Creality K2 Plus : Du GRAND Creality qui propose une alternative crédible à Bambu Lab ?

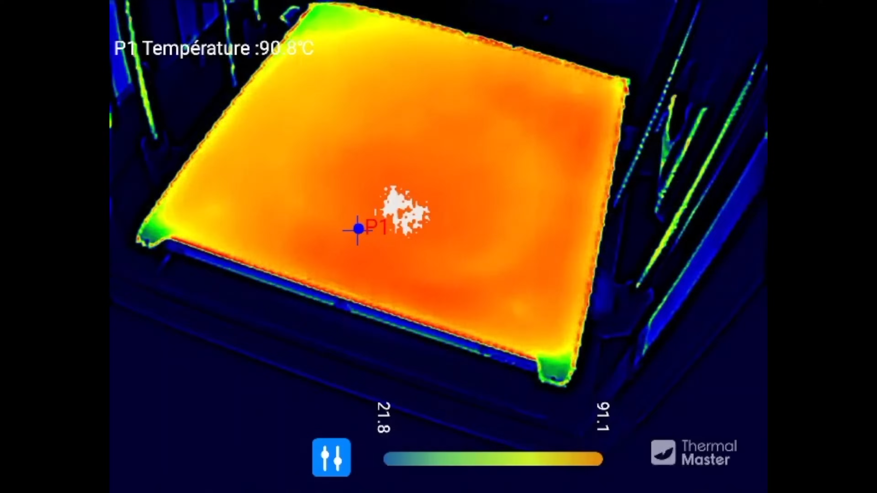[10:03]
Le plateau chauffe de manière relativement uniforme, même si on constate des différences de température entre le centre et les bords.
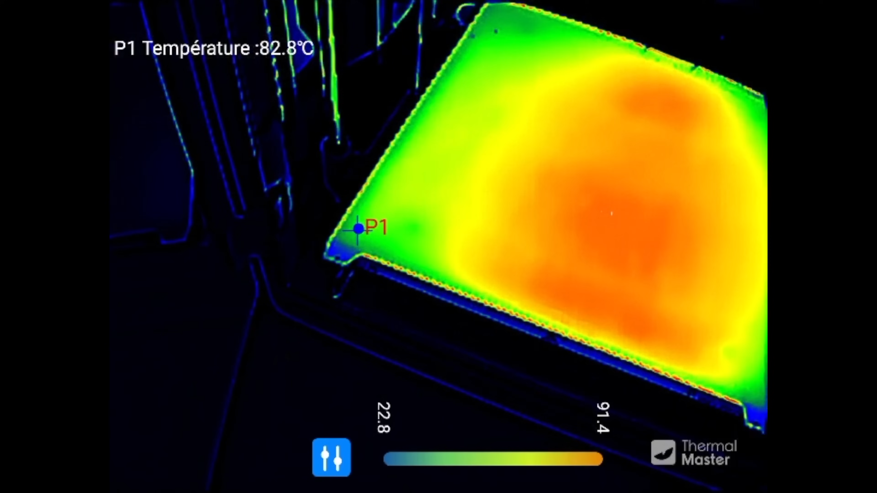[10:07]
On screen: spot 82.8°C
Alors que pourtant, parfois, j'ai utilisé quasiment toute la surface disponible sur le plateau et franchement, je n'ai eu aucun problème avec ça.